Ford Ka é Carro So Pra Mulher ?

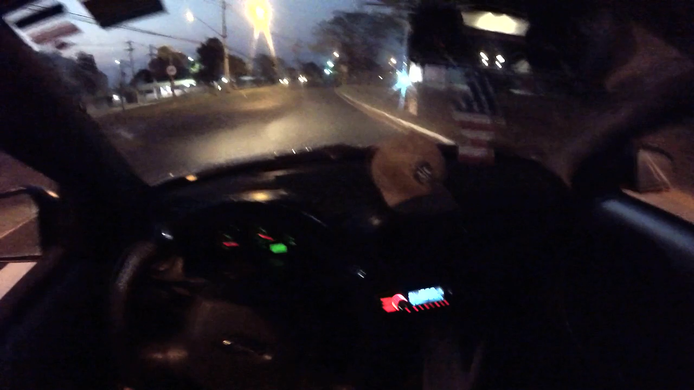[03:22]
Olha aí como que é Iluminação bem top Minha irmã colocou um radinho aqui em pouco tempo Só que os alto-falantes das portas Não é bom do Ford Ka Não gostei do alto-falante do Ford Ka